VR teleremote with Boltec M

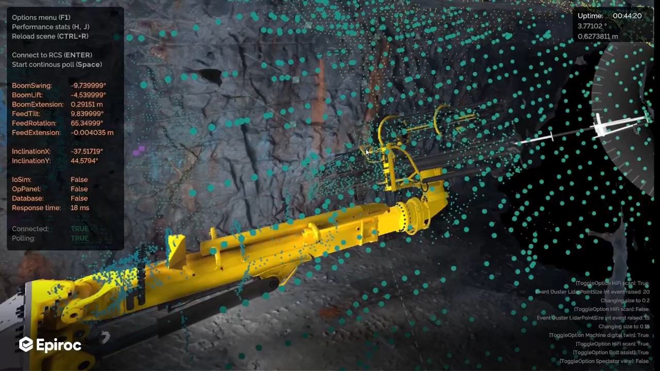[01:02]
On top of that we have two different 3D scans,
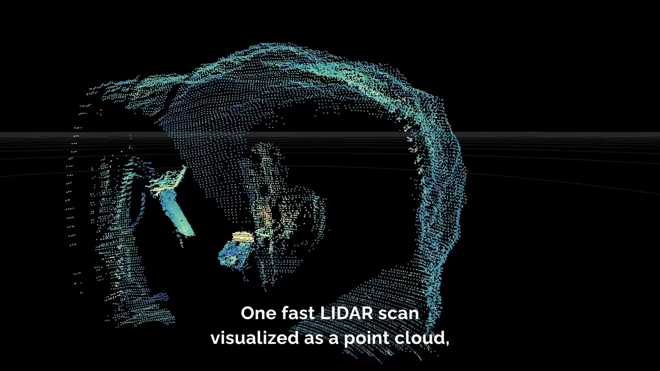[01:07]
one fast LiDAR scan visualized as a point cloud and then we have a really high definition 3D scan that has been made previously.
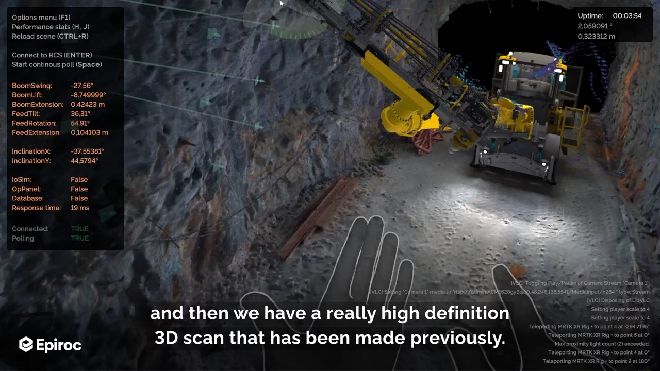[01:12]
We use all these three different data sets
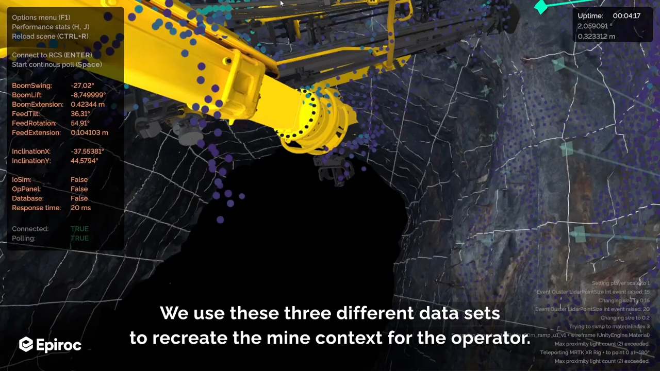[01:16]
to recreate the mine context for the operator and we can also mention that we're only adding things here,
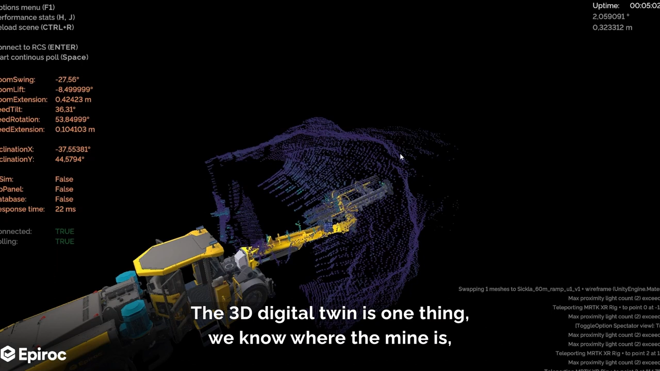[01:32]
The 3D digital twin is one thing, we know where the mine is, we know where the machine is in relation to the mine, we know how close you are to the wall for example,
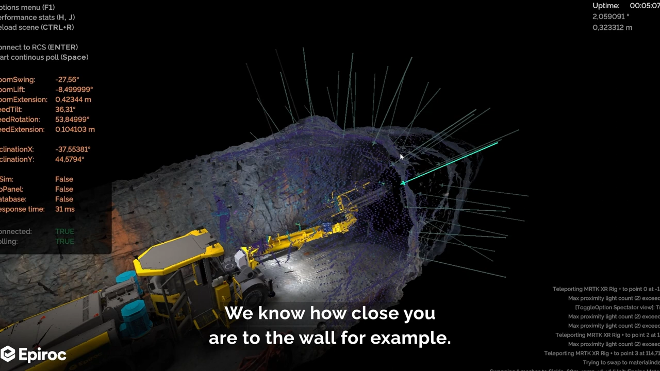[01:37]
we can have collision control and things like that.
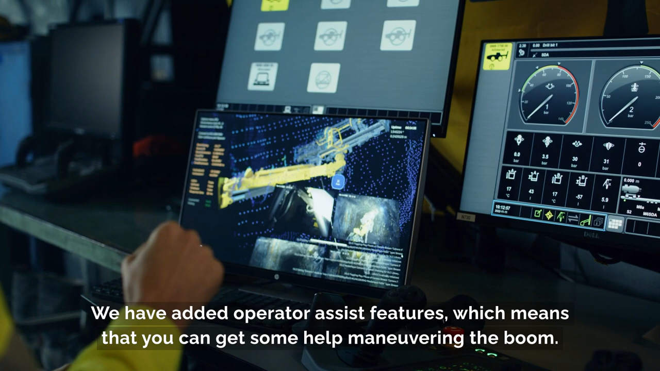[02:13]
augmented reality on top of this to show you how close you are to the wall for example,
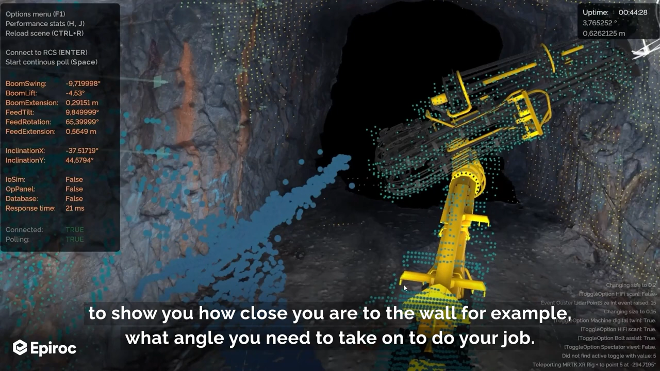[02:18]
what angle you need to take on to do your job.
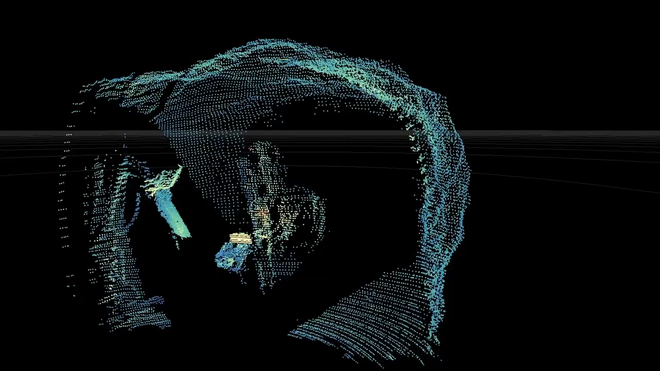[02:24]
The accuracy and the precision of the LiDAR data set is very accurate and
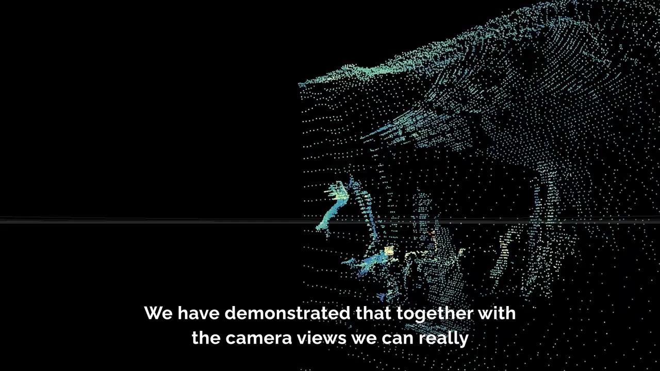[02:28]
we've demonstrated that together with camera views we can we can really